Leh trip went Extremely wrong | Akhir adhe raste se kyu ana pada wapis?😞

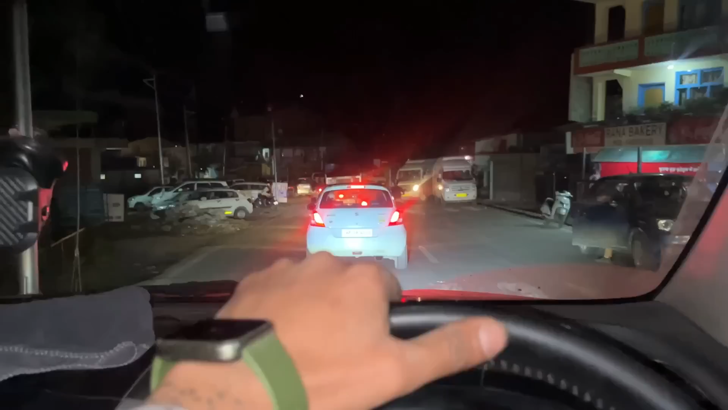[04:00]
जो ये ट्रैफिक इतना लंबा है ना, आराम आराम से चले हुए हम, और 9:40 हो चुके हैं, 20 मिनट तो हो चुके हैं हम लोग ट्रैफिक में फंसे हुए, और शायद से आधा घंटा और लगने वाला है। तो यार एक तो आज का दिन वैसे ही काफ़ी ज़्यादा हेक्टिक था, अब तो मन कर रहा है घर जाके ना नहाना है,